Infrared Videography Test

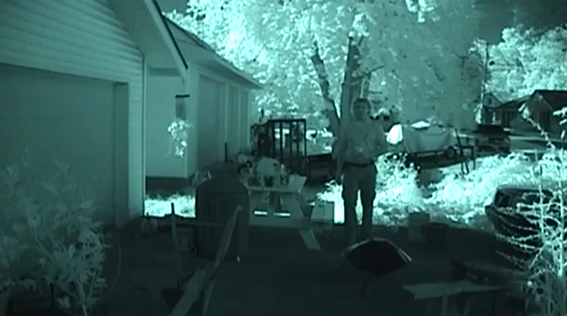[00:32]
What do you think of that? The world looks a little bit different now, doesn't it? The key keeper doesn't have much to say.
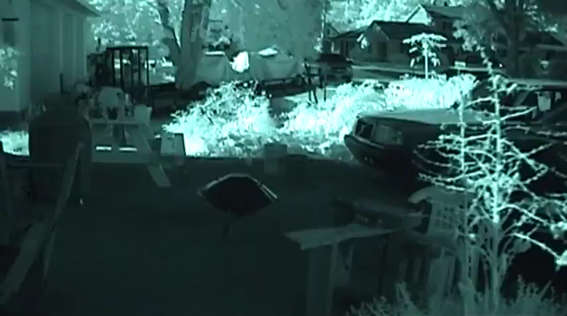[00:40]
But I have an infrared light pass filter mounted on this Sony Handycam.
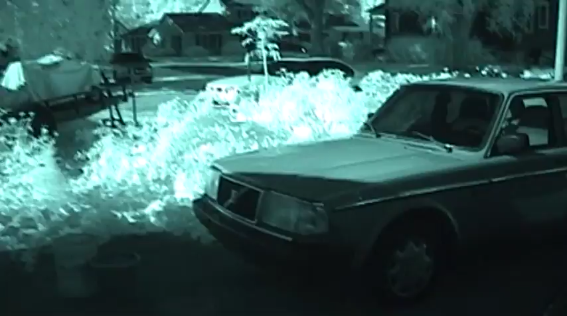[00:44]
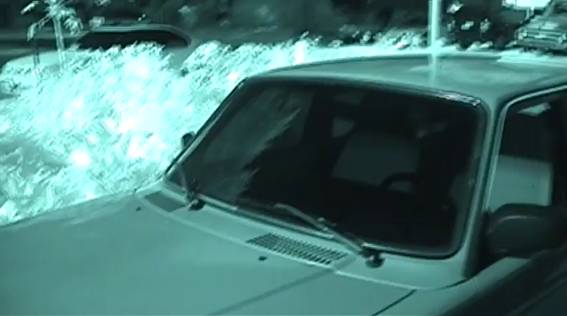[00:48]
It's a 950 nanometer filter.
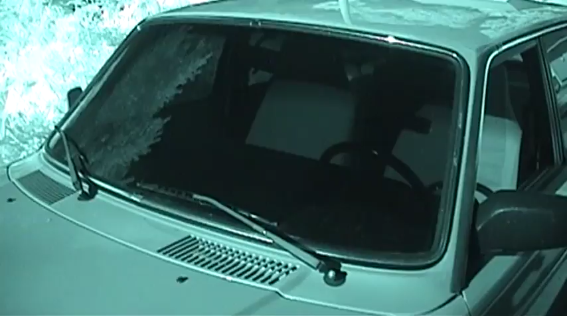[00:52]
Auto glass looks particularly cool through it.
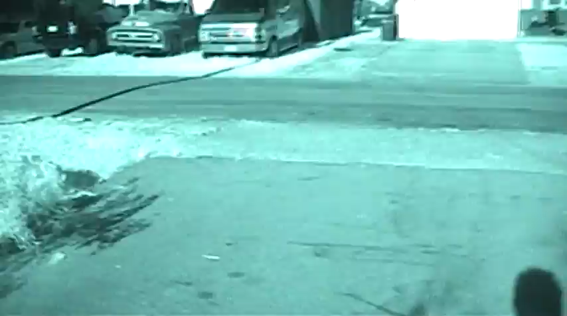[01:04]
I would bet there are probably some scenes here that are being rather painfully overexposed, like this stuff right here.
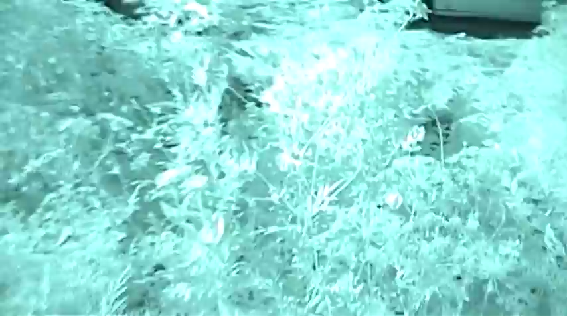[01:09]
It's a little bit on the bright side.
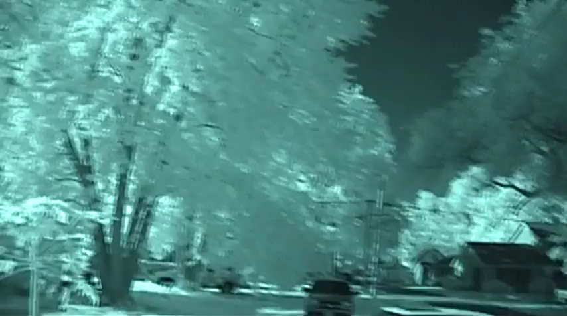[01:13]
But it makes trees look very, very cool, as well as the sky. Check those out. There's the key keeper's wonderful Pontiac.
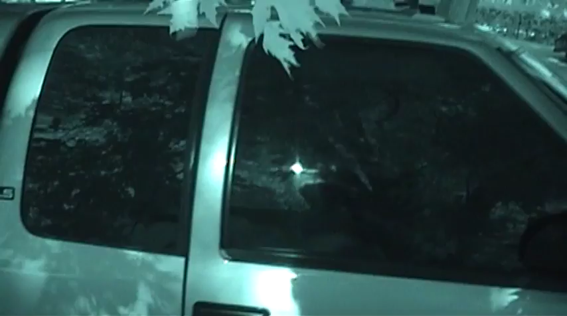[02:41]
I can't even see inside the windows on my truckling with this filter in place.
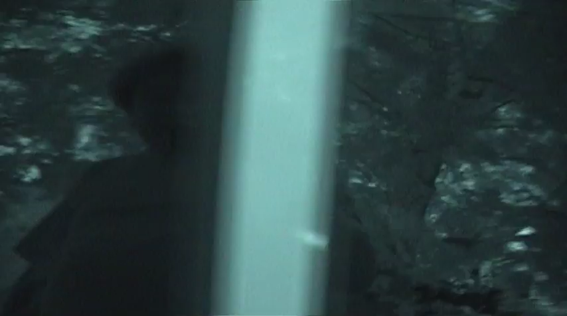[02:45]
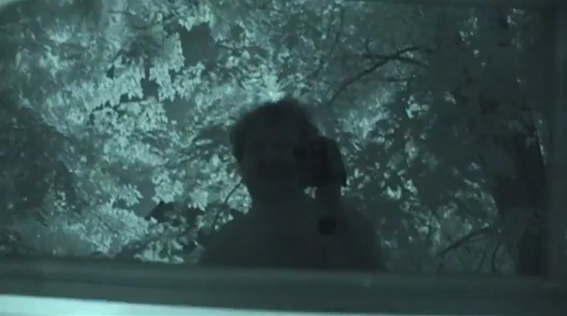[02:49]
All you can see is the ugly guy holding the camera. Probably how cameras get broken right there.